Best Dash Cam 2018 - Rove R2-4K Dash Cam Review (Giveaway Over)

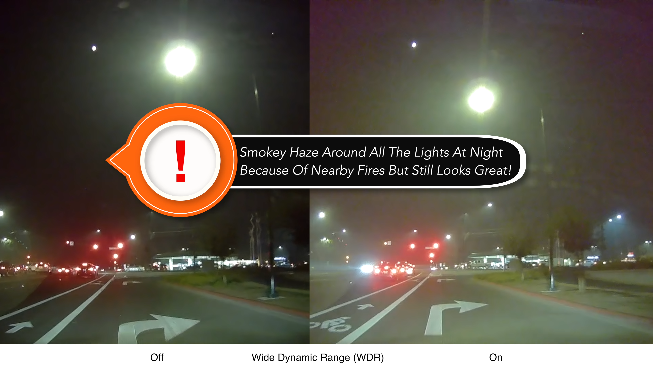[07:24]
Okay, so right here, I almost forgot to include some nighttime driving and I wanted to show the difference between wide dynamic range turned on and off.
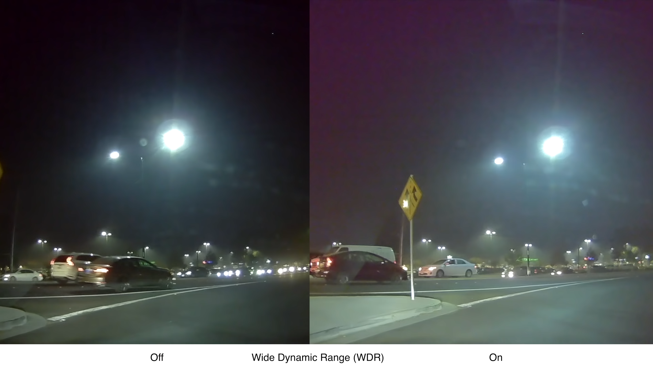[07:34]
WDR may be a new thing, I'm not sure. It might have come in with the new firmware that I just recently installed. So check the site for it if you don't have it on your camera and download the firmware and it should be there. You can see on the right where WDR is turned on. The video is a lot brighter.